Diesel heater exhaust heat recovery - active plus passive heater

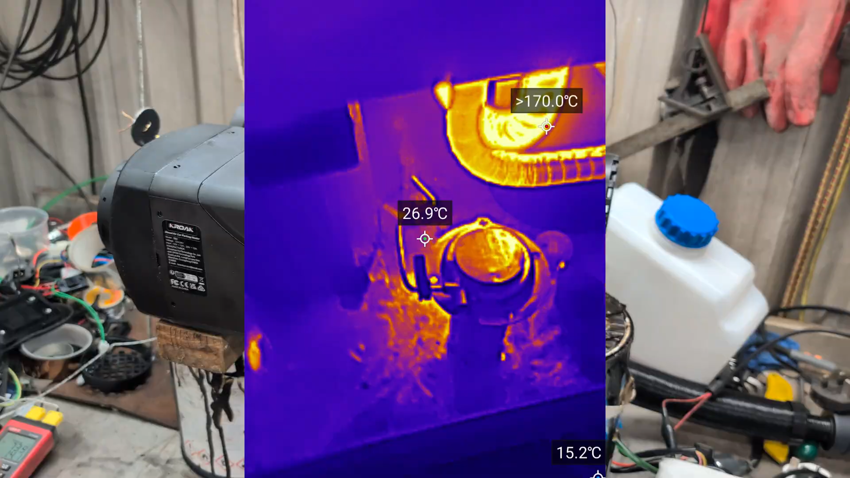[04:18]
Right okay let's start with the exhausts.
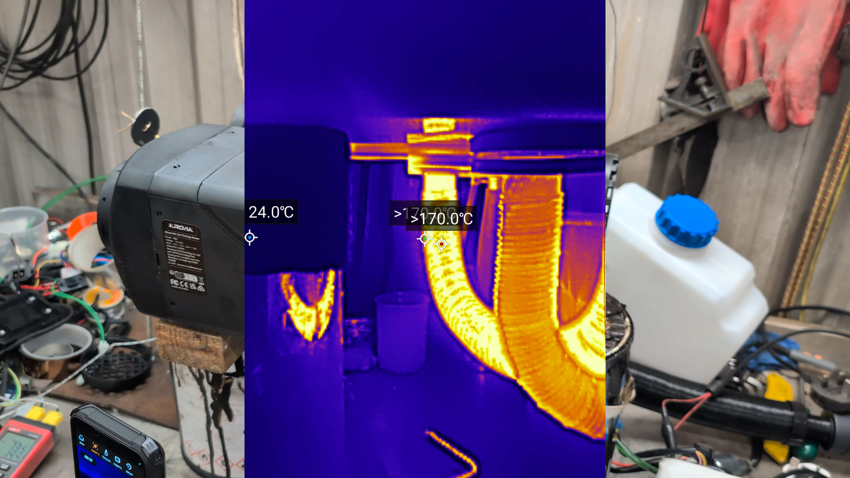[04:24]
Right so the output is well over 170 degrees. That was a no-brainer. So in the middle there that is the output of the master heater. Then that is the input into the slave heater. Oh it's actually going to switch range for me. Now how hot is the exhaust?
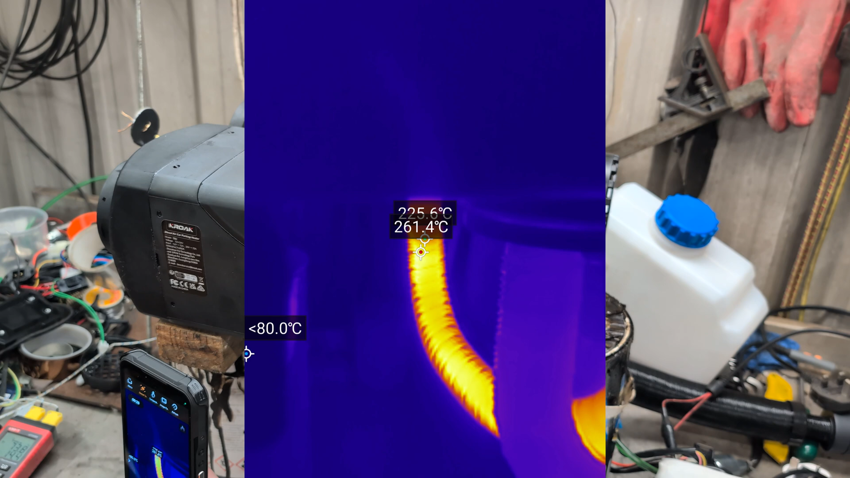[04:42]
2, 260. Well 260.
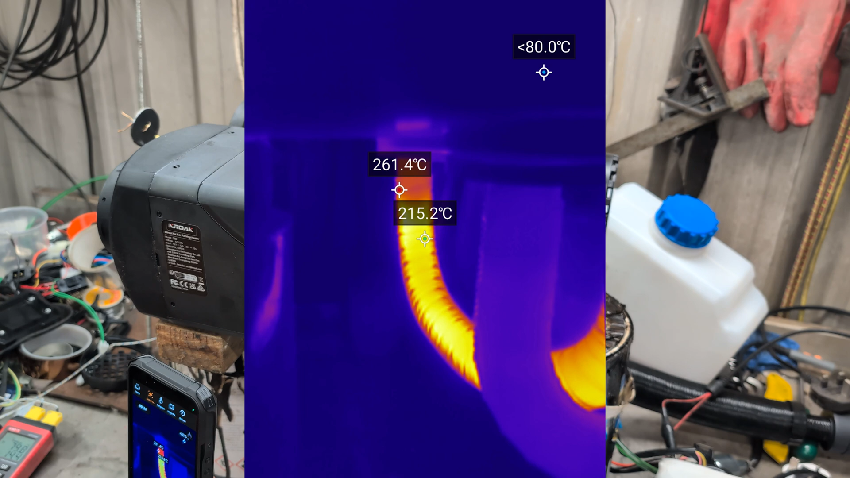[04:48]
250, 260. And then we switch back down to, oh it's difficult to get a reading off this real exhaust but
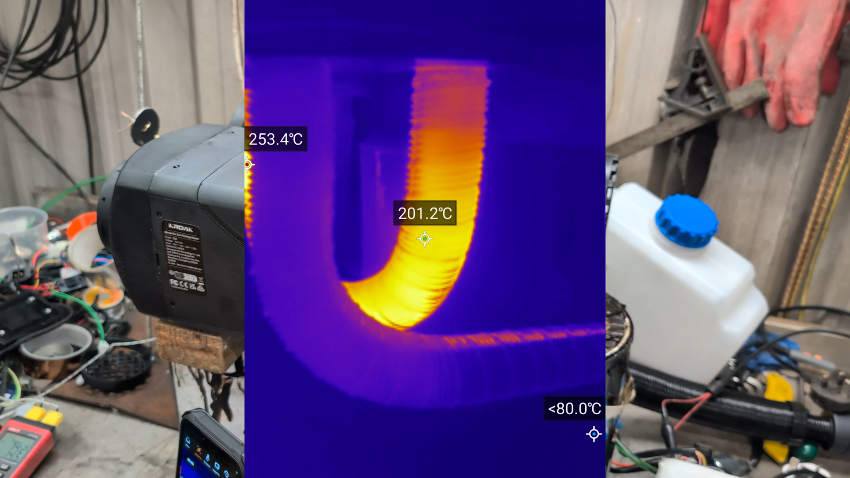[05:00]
On screen: spot 201.2°C
and then less than 80 let us let it switch back to, where's the option then?
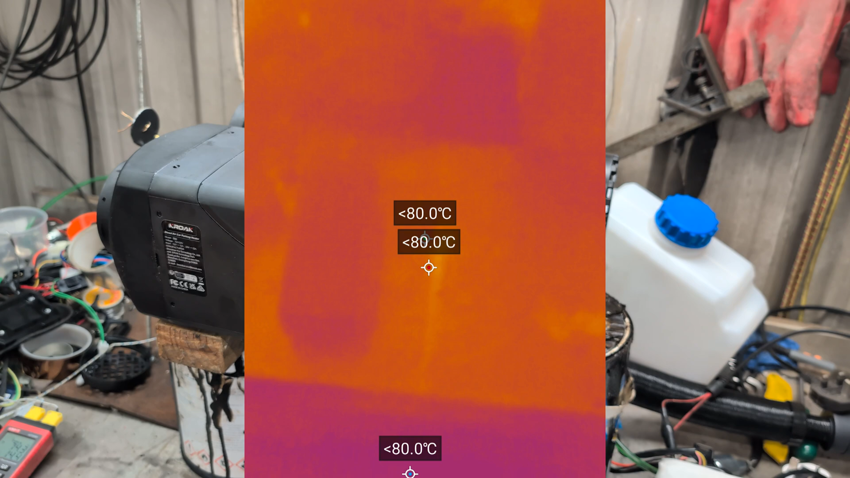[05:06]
Right switch back.
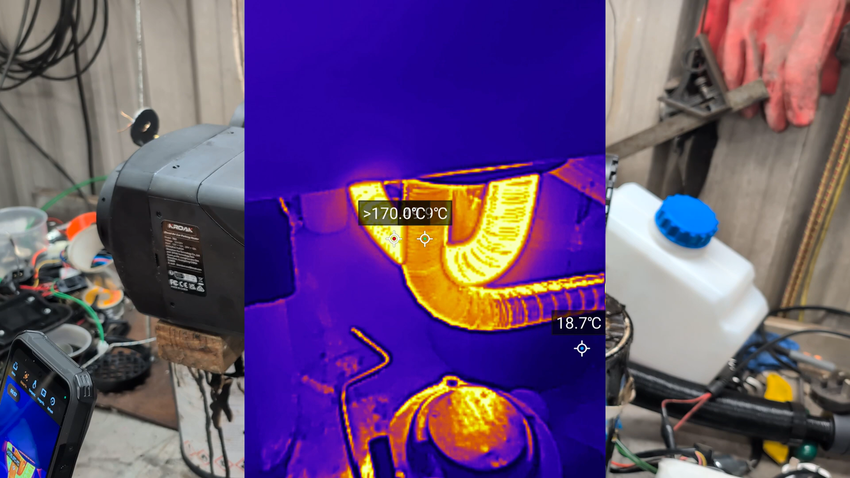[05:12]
And the output of that of the cool exhaust is 50 degrees. So we're definitely seeing a reduction. The heat's going somewhere. Right if it's 50 can I touch it? Yeah I can actually just hold the exhaust of your hand.
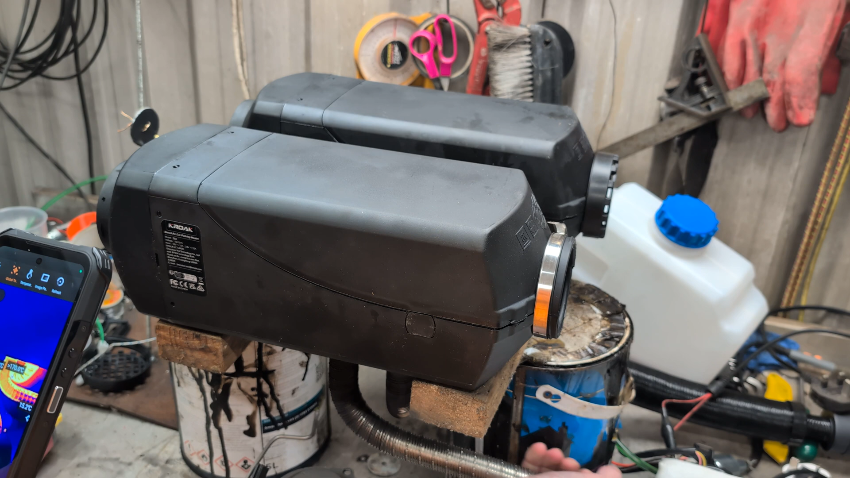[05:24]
Granted some of the heat is being transferred there but that's, you can hold that exhaust with your bare hands. I mean like you can hold it forever. It's not hot like, ah you can hold it a little bit.
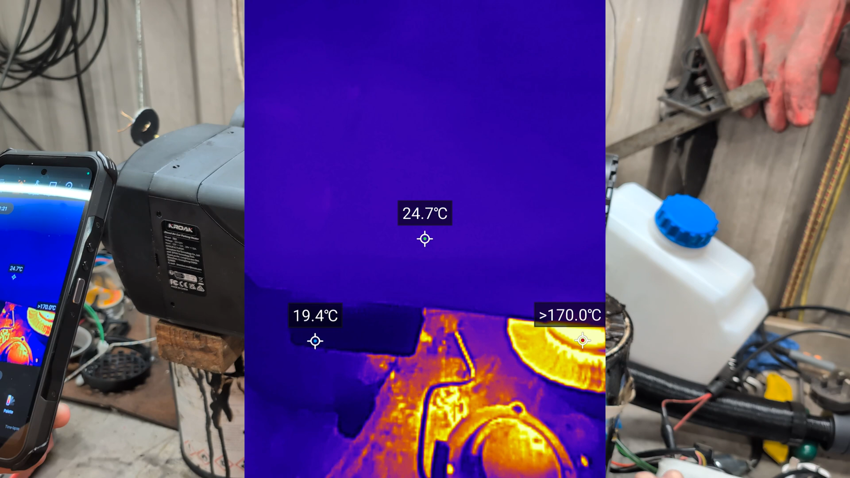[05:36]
On screen: spot 24.7°C
No it's, that's literally you could just hold that for. Right let's poke into the internals.
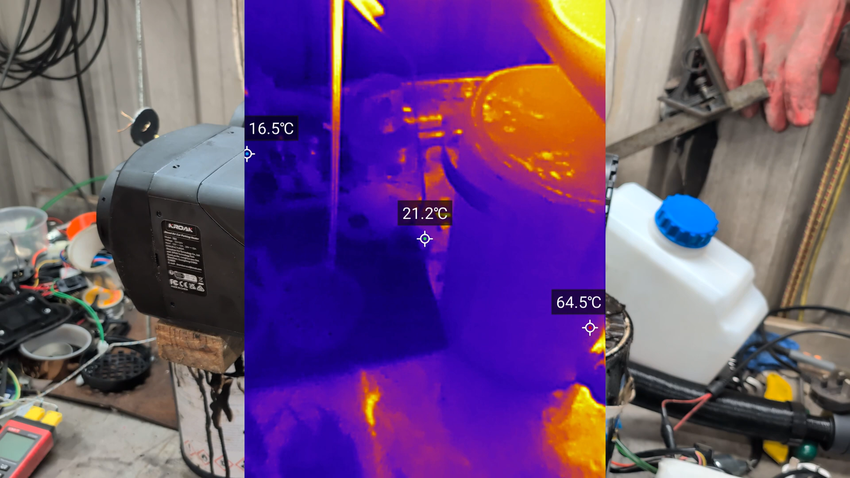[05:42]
On screen: spot 21.2°C
Inside there, right over 170 degrees, smashing.
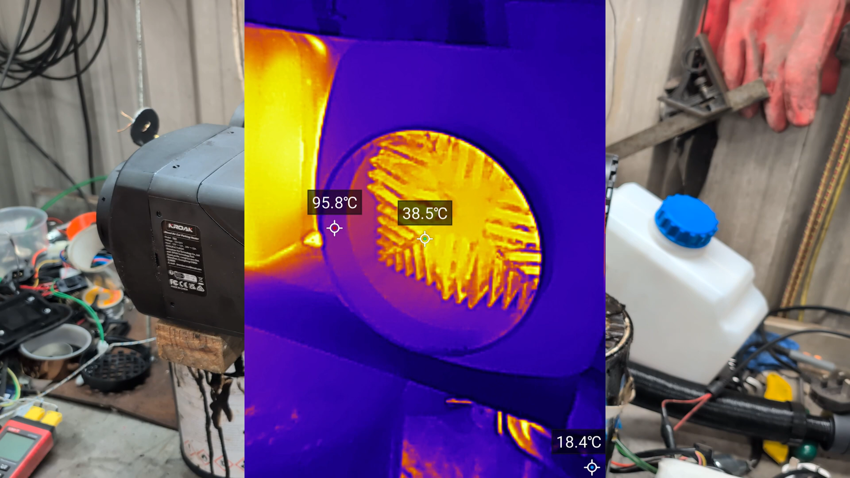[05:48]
On screen: spot 38.5°C, max 95.8°C, min 18.4°C
And then there we've got the output-ish of what, we call it 44?
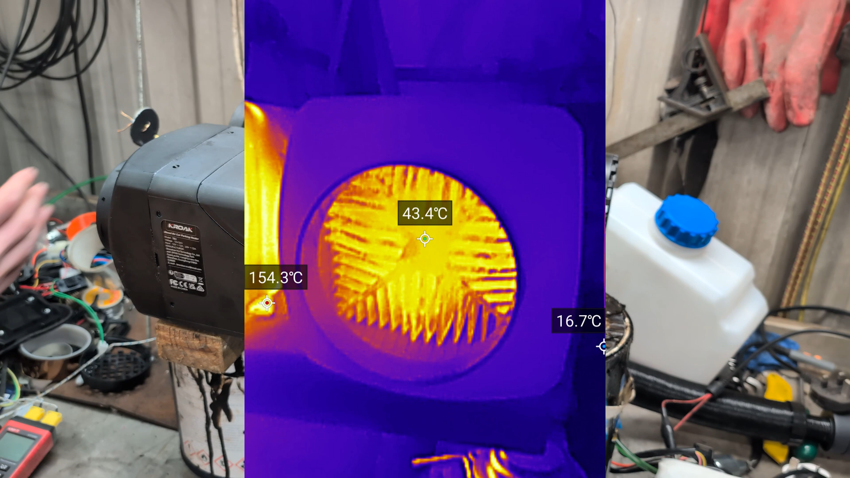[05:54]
On screen: spot 43.4°C
44 degrees. Ah, you can only see the back heater is a lot hotter there.
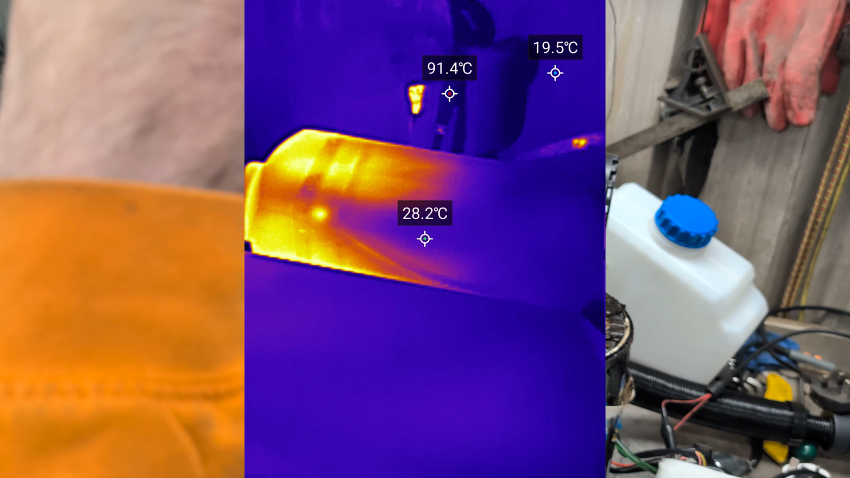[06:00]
This one's, nah, not a lot of warmth. Right, okay. So now I will take some readings. I've got the hot readings, now I just need readings, oh sorry I've got master readings, now I just need slave readings.